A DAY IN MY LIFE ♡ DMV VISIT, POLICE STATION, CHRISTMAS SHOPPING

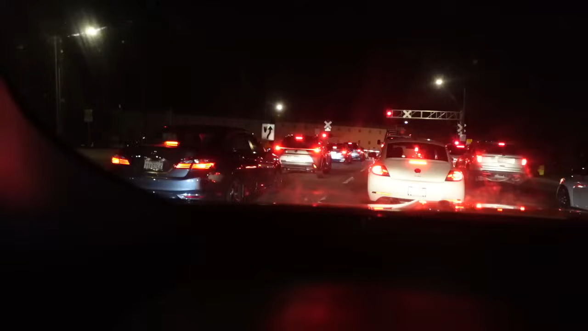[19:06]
are the moments where i'm like bro i don't need a train i need to get to the store i